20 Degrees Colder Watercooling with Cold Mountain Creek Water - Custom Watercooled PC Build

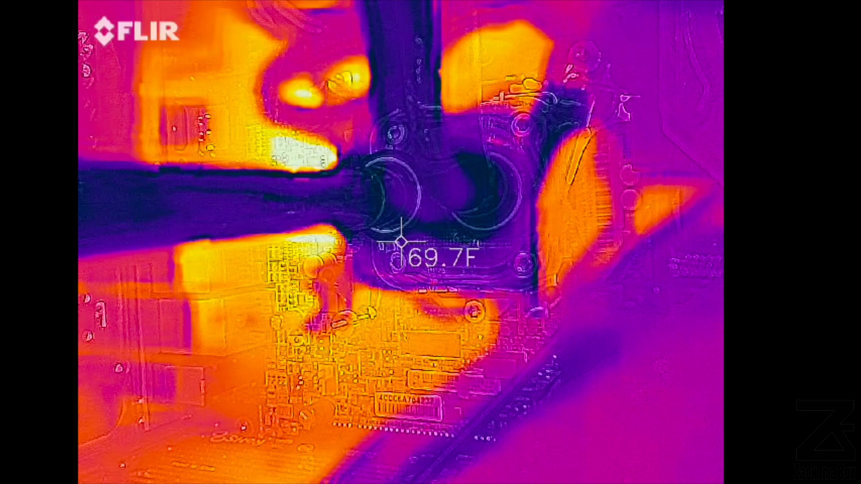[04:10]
On screen: spot 69.7°F
It's about 64 degrees is what the water temperature is reading.